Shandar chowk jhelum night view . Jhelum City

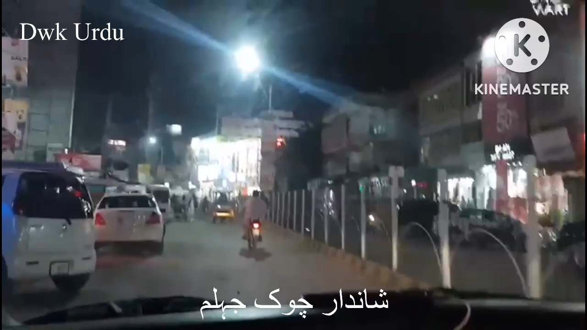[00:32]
This is the night time. We are from Shandar Chonk. We are going to Krala. This is a village. This is Shandar Chonk. This is very beautiful. It is very beautiful. It is very beautiful. It is very nice and very beautiful.